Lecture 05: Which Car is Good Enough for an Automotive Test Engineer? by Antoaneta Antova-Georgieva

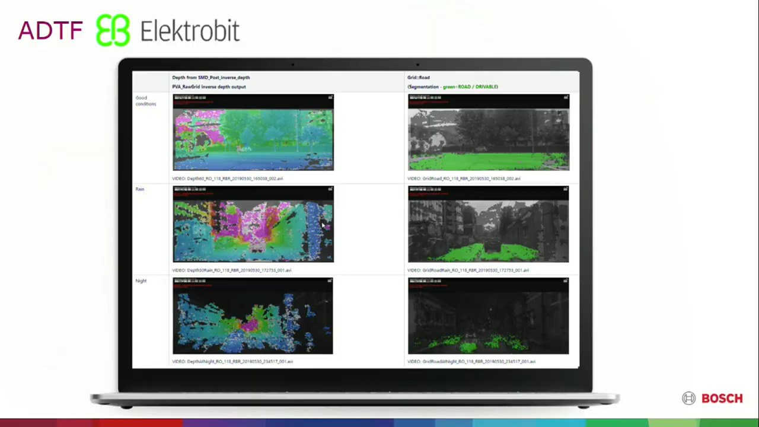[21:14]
but don't expect too much from the camera in the fog, especially in TQAM. It also cannot see and cannot predict. After this is put to the tool, you can see that a lot of noise was removed, and actually you can see a clear picture. Where is the road and where are the buildings?